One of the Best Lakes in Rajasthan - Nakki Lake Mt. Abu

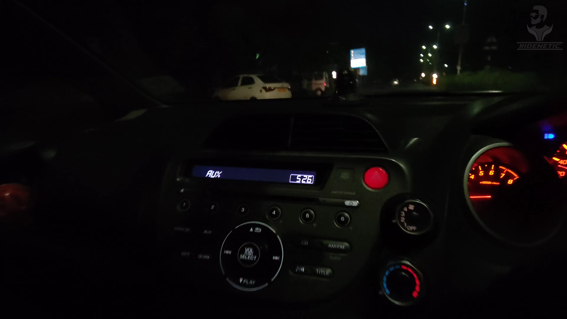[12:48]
मतलब 5:30 बजे का टाइम है और अभी गाड़ी का जो रीडिंग है वो है 1175।